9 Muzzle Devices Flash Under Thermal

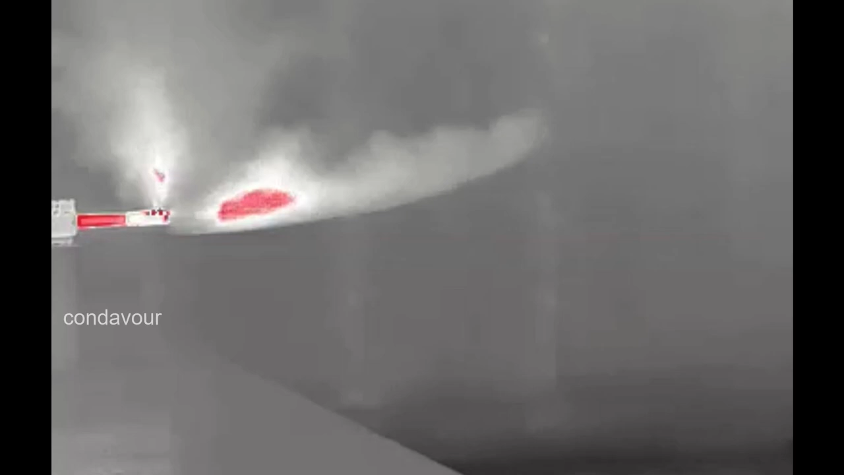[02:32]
It's going to be able to put off more of the light that the thermal imager is retrieving and turning into an image showing us the relative heat. So, the gas cloud being highlighted in front of a highlighted barrel,
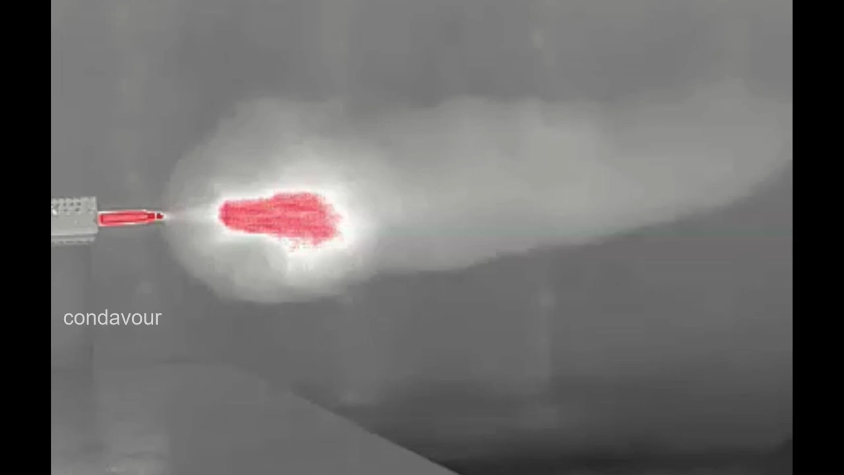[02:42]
where highlighting is showing the hottest objects in the frame both times, does not mean the gas cloud is the same temperature as the barrel. The gas cloud can be significantly hotter, and actually has to be significantly hotter because it's significantly less dense.
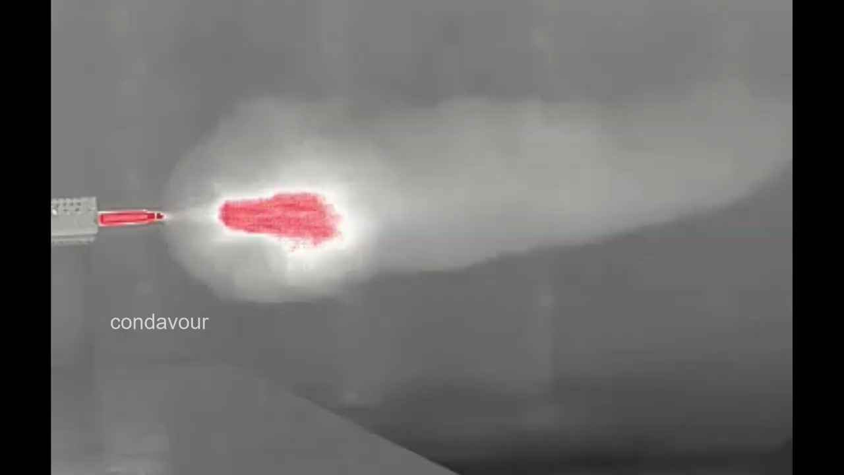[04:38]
and you see a decent amount of flash after each of those shots.
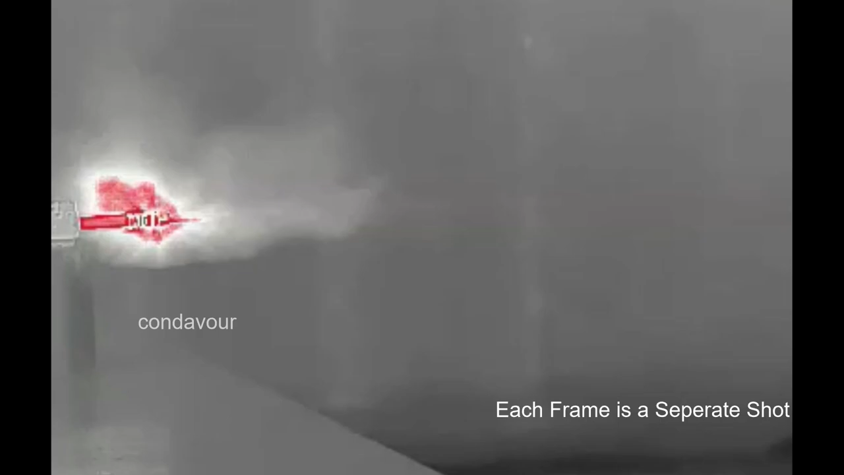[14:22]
You know that you get the, uh, you get this really hot spot up front here,
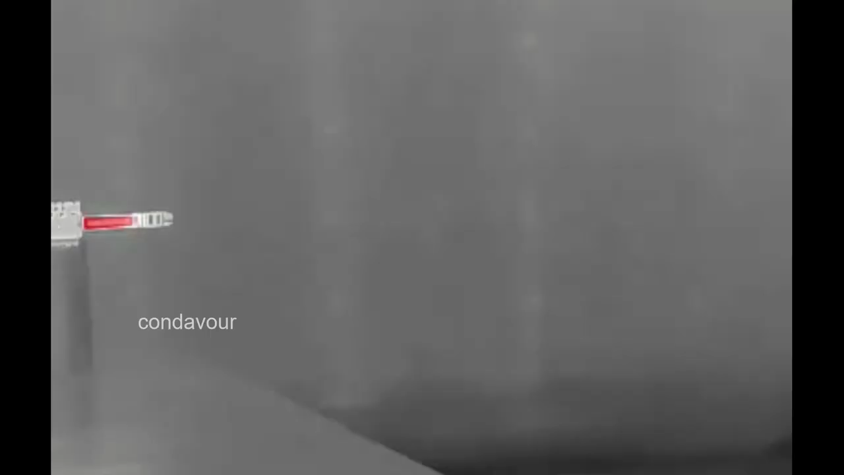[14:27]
which is kind of interesting how hot some of those front baffle, that front baffle does get, um, on this.